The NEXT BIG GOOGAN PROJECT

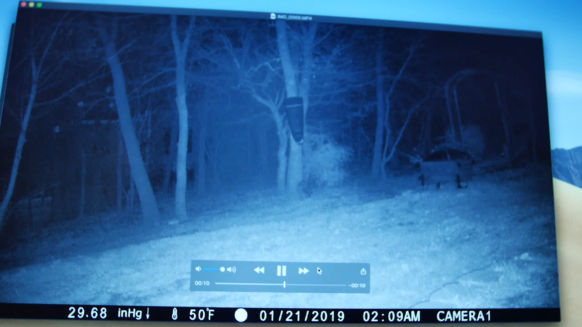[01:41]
Just giving it a munch. Probably gonna have to trap him one of these days. Oh, oh, that was a skunk. Skunk taking off. Whoa, what the hell? That is a light shining and movement of, like, a leg. Is that, like, a goat? Am I, am I seeing things here? That's 2.45 a.m.
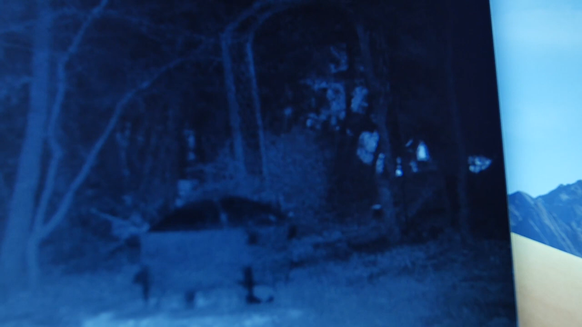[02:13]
Either that's, like, a floodlight situation and there's... Whoa, that looks like a pair of legs with nothing up top. What in the crap is going on there? Okay, well, I'm just gonna pretend like I didn't see that.
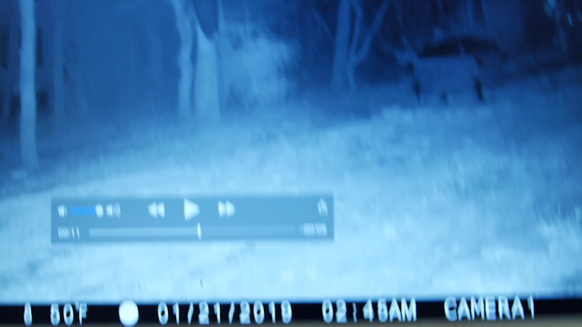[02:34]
Well, there's old Ricky again. Just, uh, boy, what a fat one he is. Wow. Hiking it up. Well, for some reason, it didn't show up on that cart.
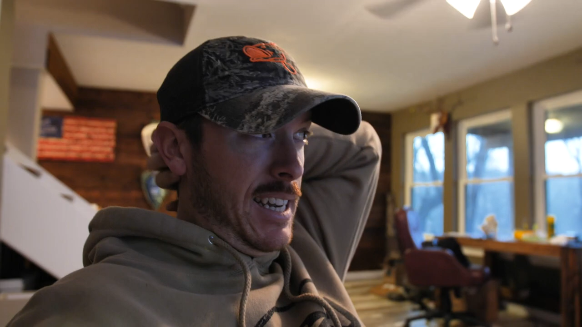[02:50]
I pulled another cart and, uh, it looks like they were on there. I don't know why that other one wasn't working. I like these, these new trochams I got, the brownings.
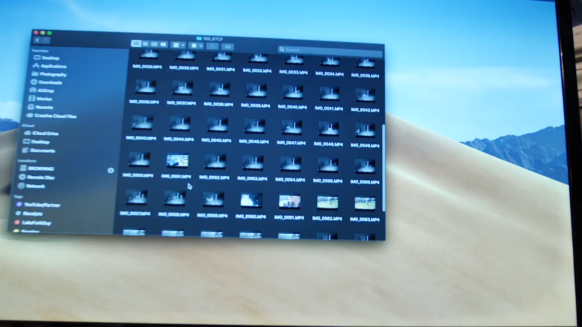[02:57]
There's these three does. They're pretty much, they're almost here every day.
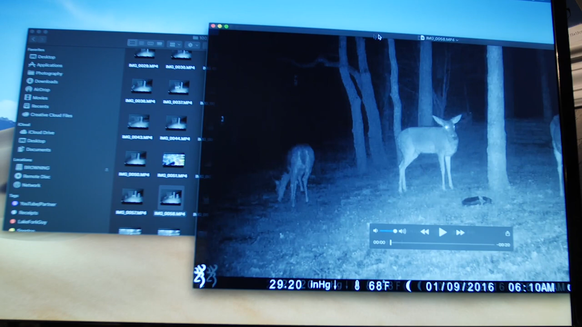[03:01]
There they are in the rain. There's an old doe right there in front. There they are at the feeder. They're always here.
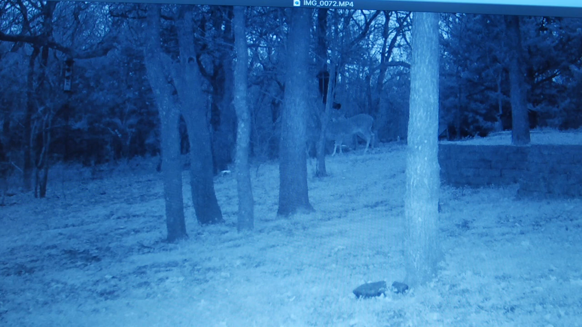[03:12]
So, they didn't come out until 7.13 in the morning. So, you can actually see, Steph was able to see them. They like my rye grass. See that one over there? Planted some winter rye grass and they love it. I think this is where the pooch comes in here.